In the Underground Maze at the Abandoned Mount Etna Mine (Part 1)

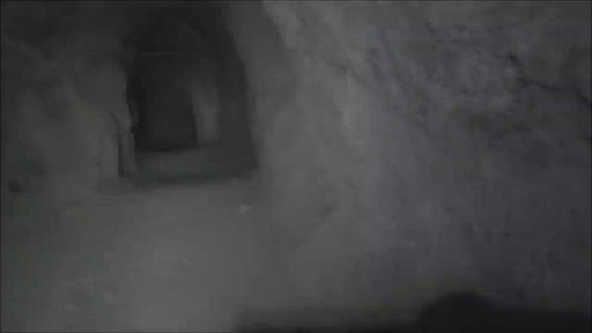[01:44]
I can't remember how far we came in. Not that far. I think we passed this little intersection here. There's an alcove and then the tunnel keeps going straight here.
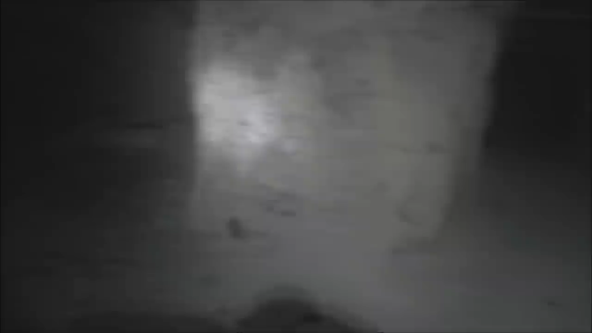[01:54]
It kind of starts to go downhill here. I remember we came down in here, but we turned around because we really hadn't planned on coming here.
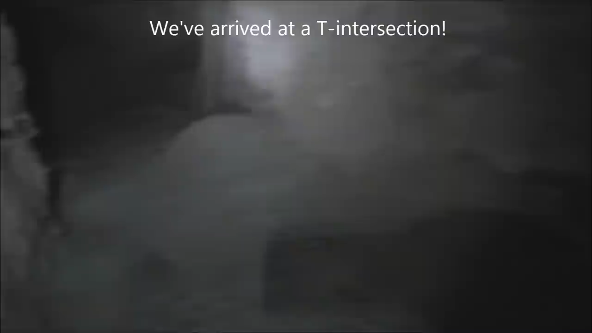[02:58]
The tunnel continues this way to the left and then right here. Oh, I thought this was a dead end. It's not. There's a branch that goes that way too. I see timbering down there.
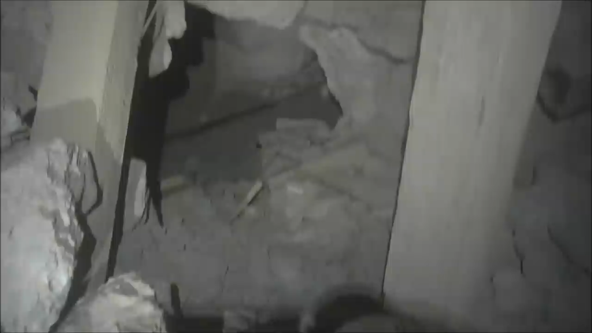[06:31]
There are some ore cart tracks in there on an incline. There is a shaft on this site vertical, but that doesn't mean it couldn't turn inclined further down from the top. This might be that shaft.
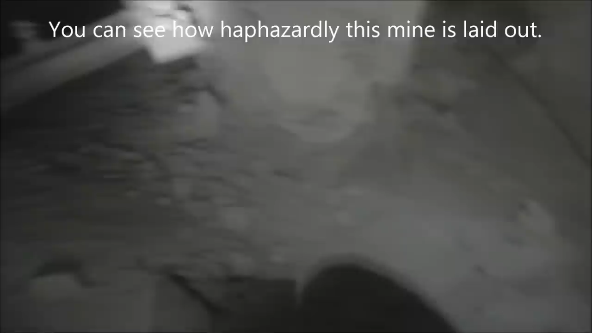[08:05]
And there's the tracks from the incline shaft. It kind of bottoms out here. We're just in a big stope here.
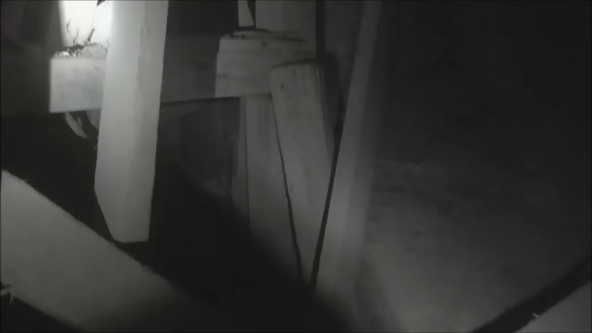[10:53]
It looks vertical, and the pipes make a lift here and go into the shaft. Oh, yeah, I think I feel some air flow. Well, this was a vertical shaft.
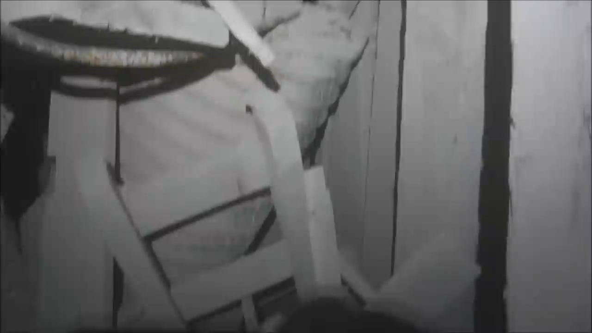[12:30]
It's corrugated, so I don't think that's a barrel, but let's toss a rock down there and see if we can hear how far it goes.